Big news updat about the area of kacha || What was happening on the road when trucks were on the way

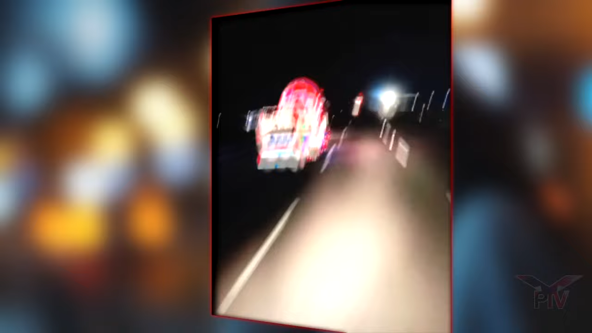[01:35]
کرنے لگتا ہے تو اس کے موبائل فانس اور چیزیں اٹھا کے کچھ نجوان لے